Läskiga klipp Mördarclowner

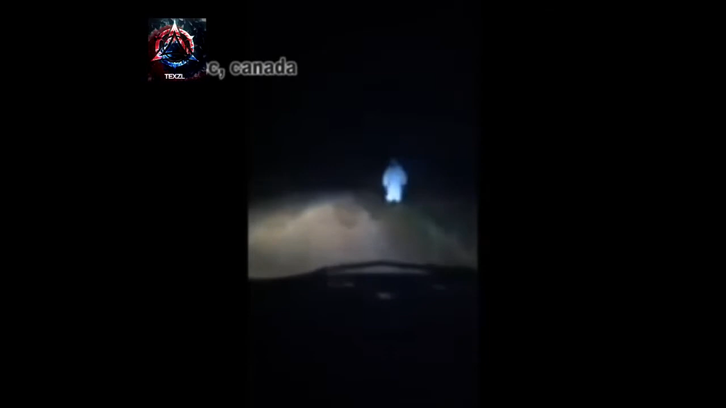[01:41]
Ouais, bah, on voit trop plus. Ouais, attends. Ouais, il a rien. Mec, qu'est-ce que tu fais quoi là? Oh, gamin, rentre chez toi! Allez là! Dégage! Oh, libre, regarde, je ça. Allez, vas-y, voilà. Dans la gueule de ça. Ouais, ouais. Oh putain!